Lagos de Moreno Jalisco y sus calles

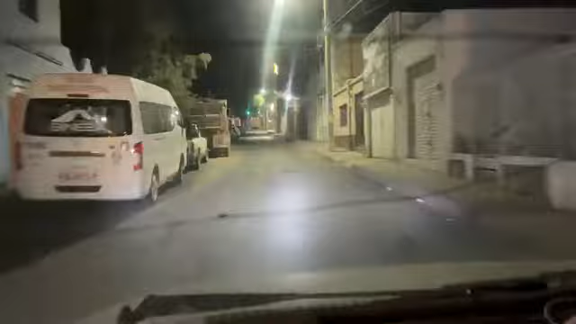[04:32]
Caramba, aquí ya pasó algo. Aquí ya pasó algo. Ahí está
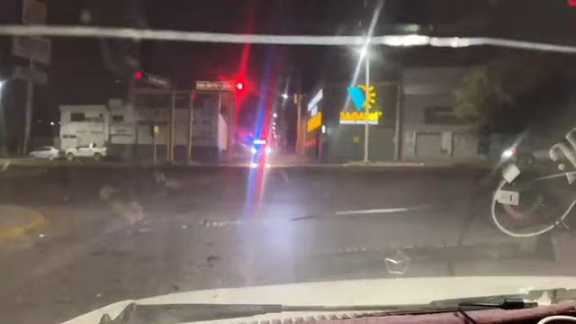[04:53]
la policía, que no dejan pasar para allá. Y allá están unos carros ahí atravesados con cinta negra. Pasó algo muy grave ahí. Algún choque o unas personas que están ahí tiradas en el suelo. Algo muy grave.
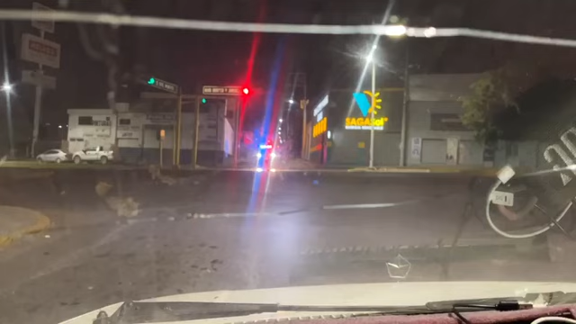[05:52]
Bueno, pues ya a apenas el primer día del año y ya el primer accidente y...